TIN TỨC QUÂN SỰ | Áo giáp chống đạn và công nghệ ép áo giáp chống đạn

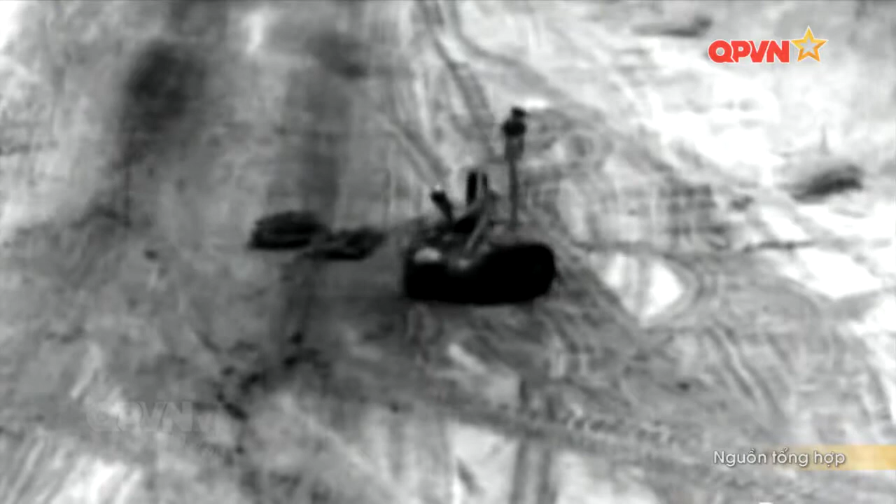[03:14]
Trong trường hợp cần thiết, Husky có thể hạ xuống một robot giả mìn bánh xích cỡ nhỏ bằng một phần 2 phi sang tiêu chuẩn.
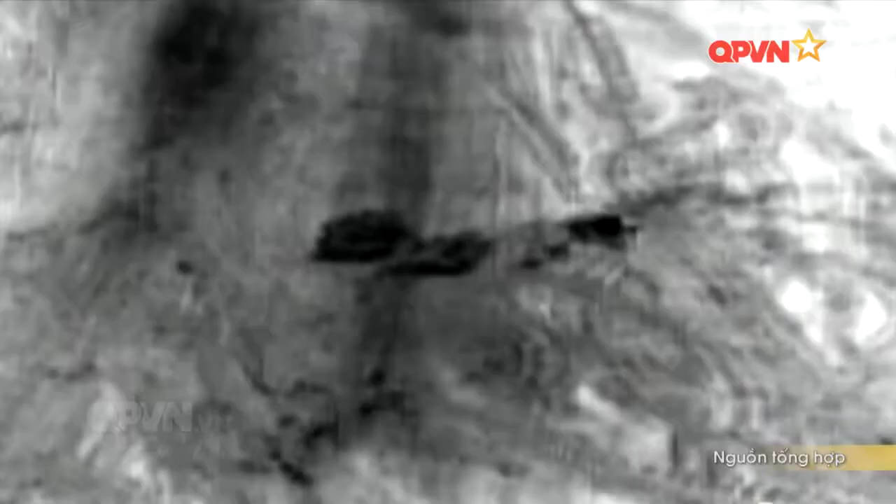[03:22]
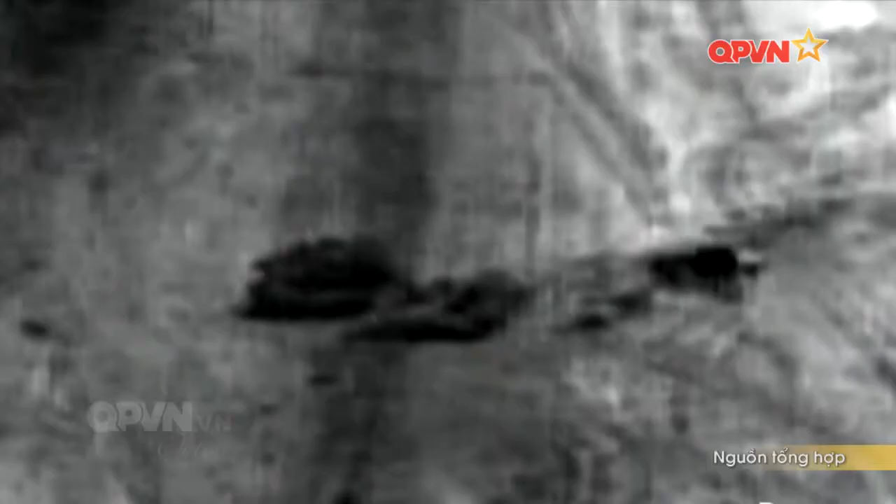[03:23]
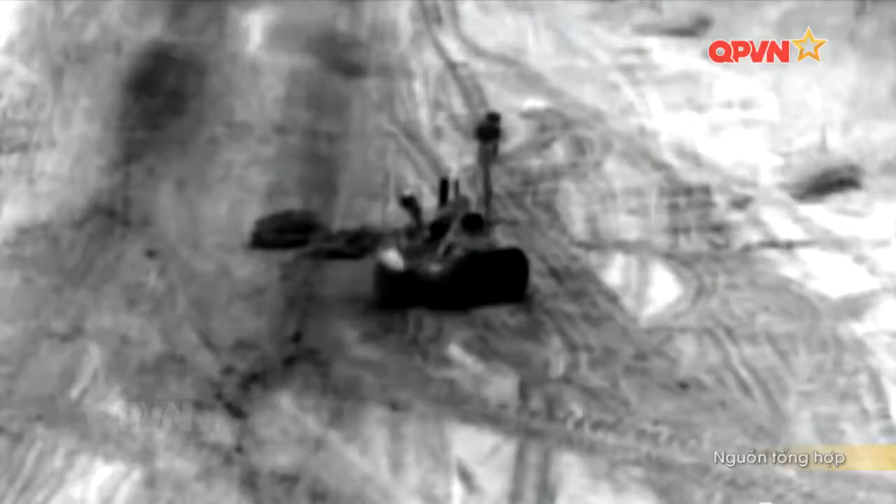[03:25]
Có máy quay đều điều khiển tiến lên phía trước để thăm dò chi tiết. Tuy nhiên, robot này không thể triển khai ở khu vực lầy lội, bùn nước.
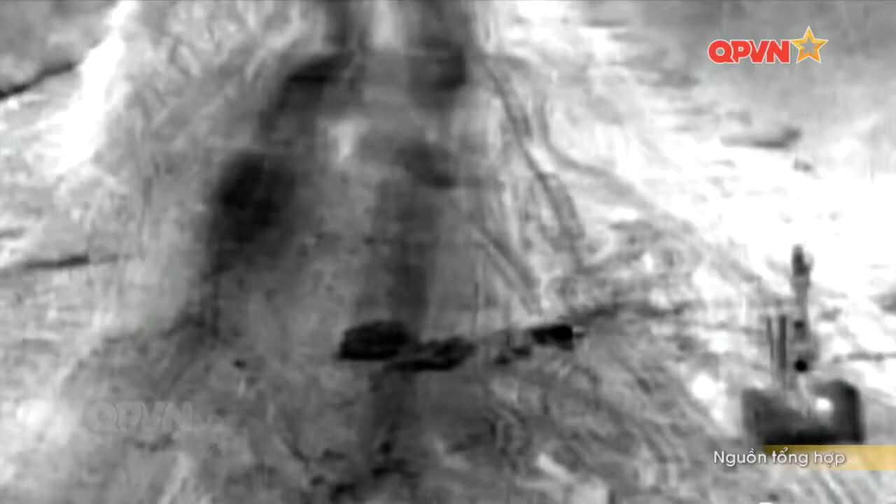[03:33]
Nơi có độ sâu 30cm trở lên thì robot không có tác dụng.